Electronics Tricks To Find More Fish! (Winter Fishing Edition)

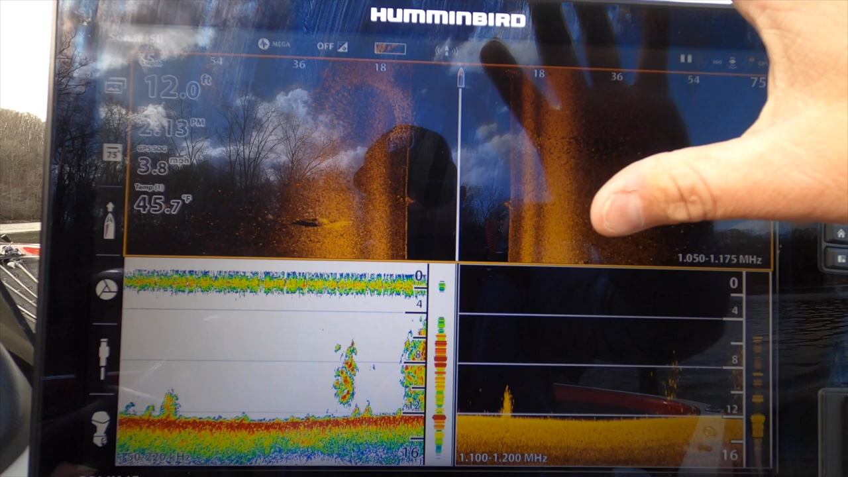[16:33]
On screen: depth 12.0 ft, water 45.7°F
You can see the smaller stuff right there. Zoom in for you guys.
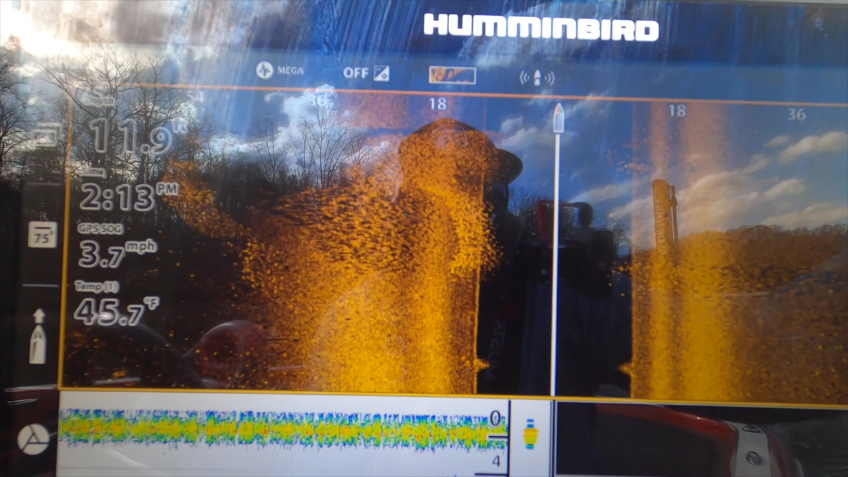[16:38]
On screen: water 45.7°F, speed 3.7 mph
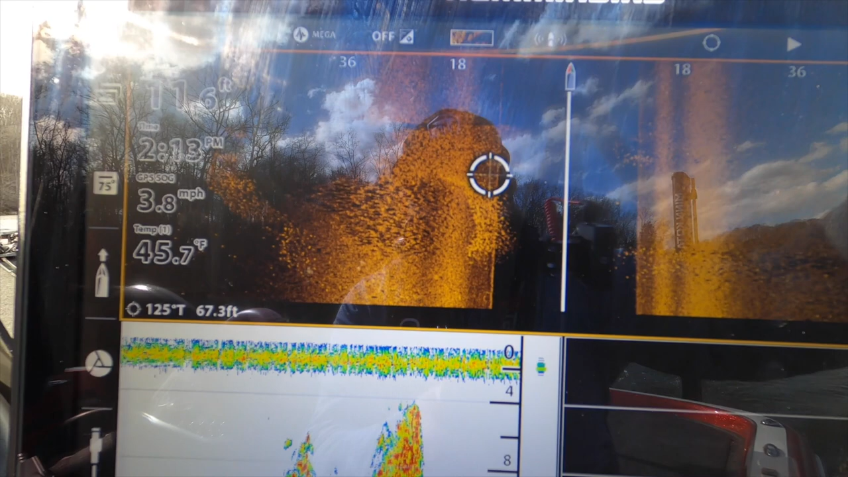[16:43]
On screen: water 45.7°F, speed 3.8 mph
So this is going to be your crappie. This is going to be your bait.
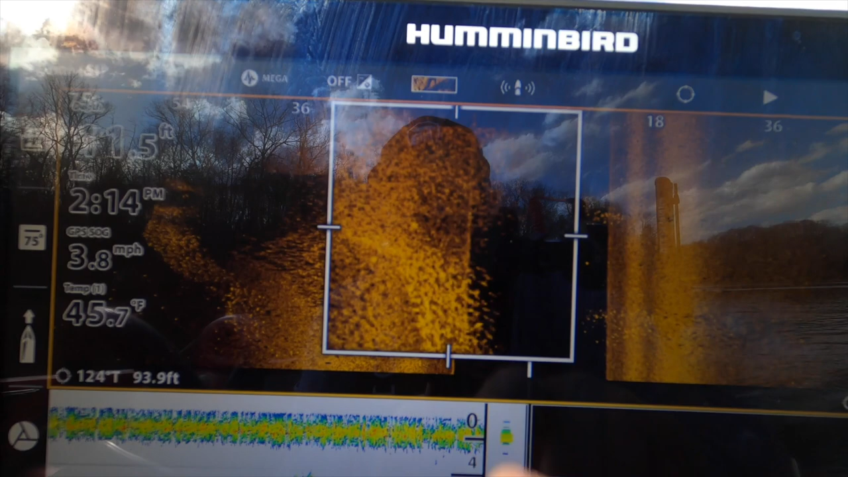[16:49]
On screen: water 45.7°F, speed 3.8 mph
See how it's a lot smaller. And this is more spread out, separation, separated. This is going to be your bait.
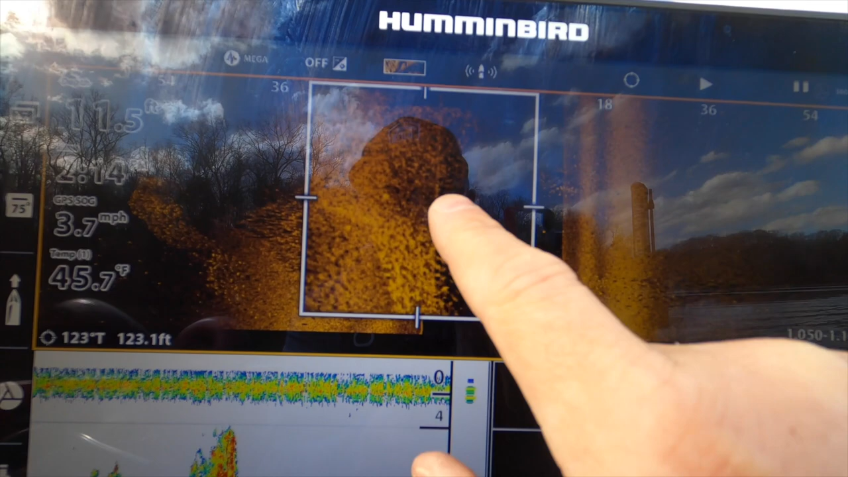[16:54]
On screen: water 45.7°F, speed 3.7 mph
This is going to be your crappie on it. So you crappie fishermen, that is key.
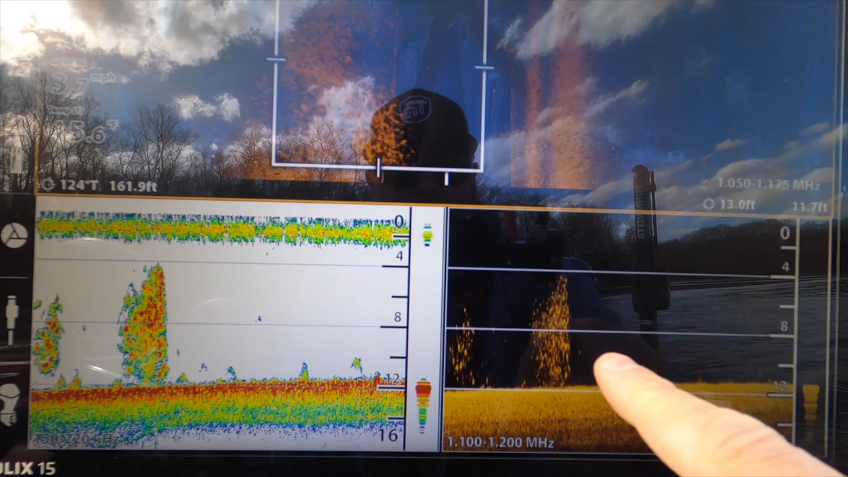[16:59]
Down here, you can see it on down imaging, sonar.
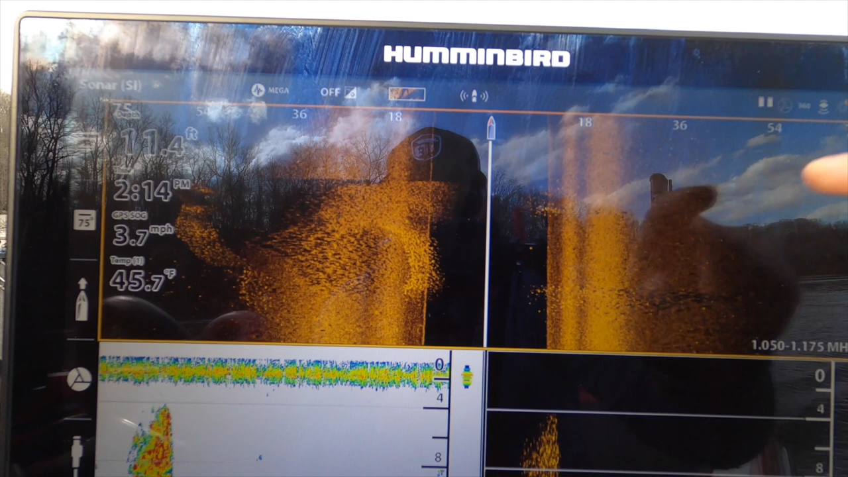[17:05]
On screen: water 45.7°F, speed 3.7 mph
Got more of the fish out here on the side.
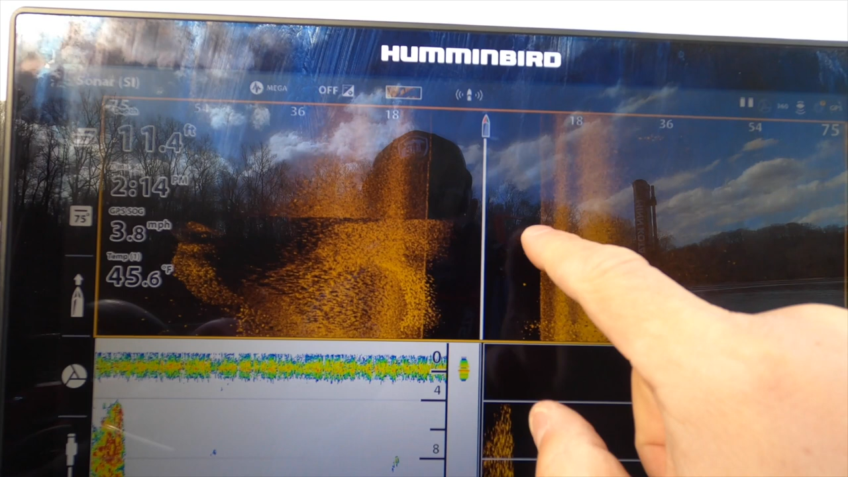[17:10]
On screen: water 45.6°F, speed 3.8 mph
But that is something where I can waypoint, hit waypoint, go up to the front of the boat,
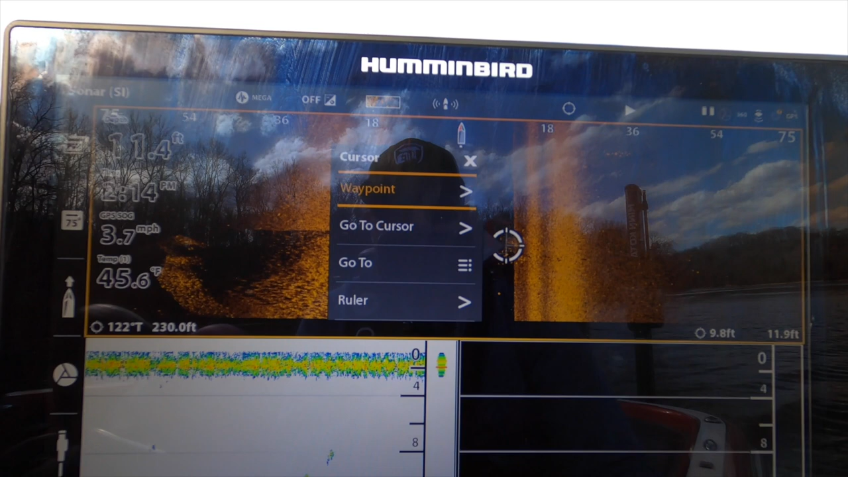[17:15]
On screen: water 45.6°F, speed 3.7 mph
drop the trolling motor, and fish my waypoint from the bow of the boat.
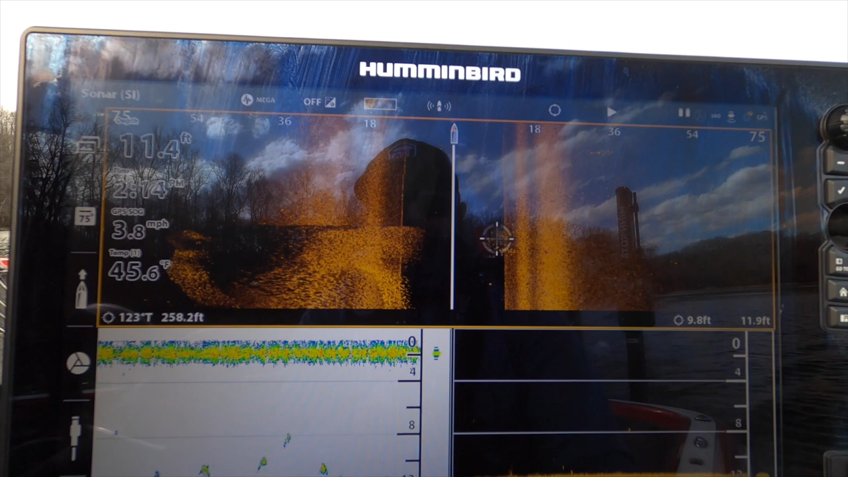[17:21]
On screen: water 45.6°F, speed 3.8 mph
I can effectively fish these crappie. You know, they can be bass, they can be whatever. In this scenario, they're crappie.
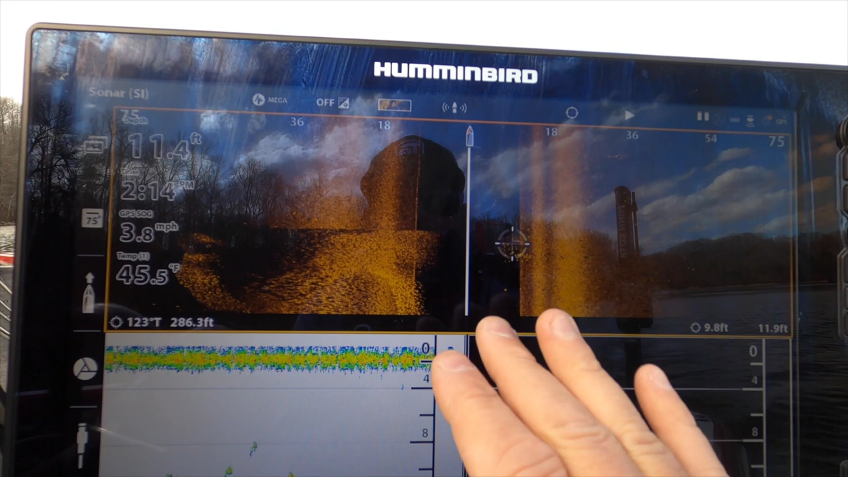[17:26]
On screen: depth 11.4 ft, water 45.5°F, speed 3.8 mph
And I can effectively fish those fish that are feeding on that bait ball.
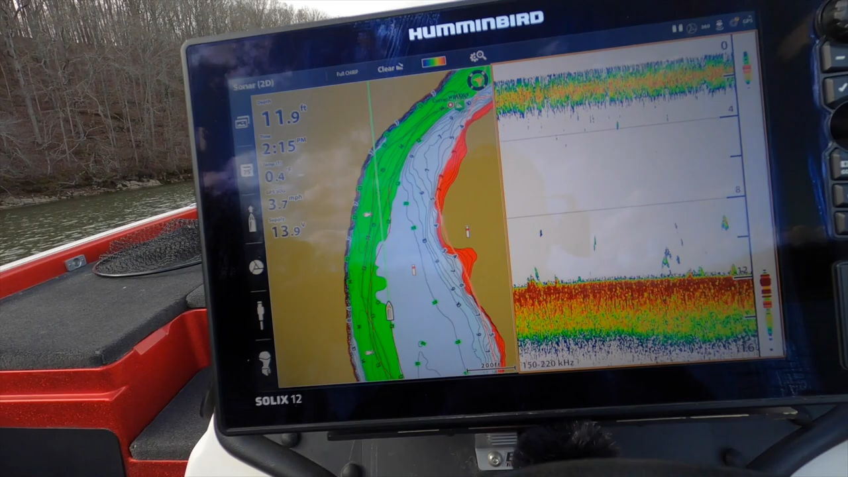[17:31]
On screen: depth 11.9 ft
You know, for those of you guys that don't have electronics or you don't have sight imaging, another,